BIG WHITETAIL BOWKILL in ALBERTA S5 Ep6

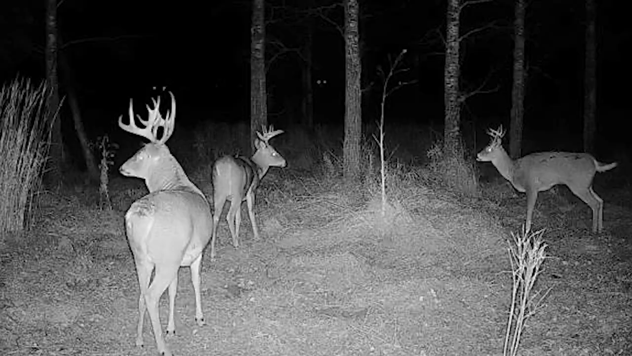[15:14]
with one of our spots producing pics of some giant bucks showing killable patterns dad and i are getting ready to go in to see
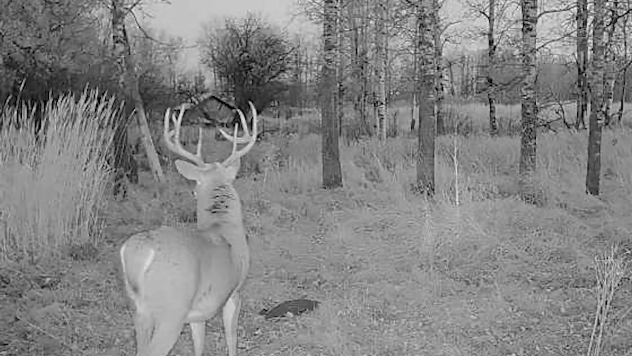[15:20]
if we can play our cards right and get one down on the ground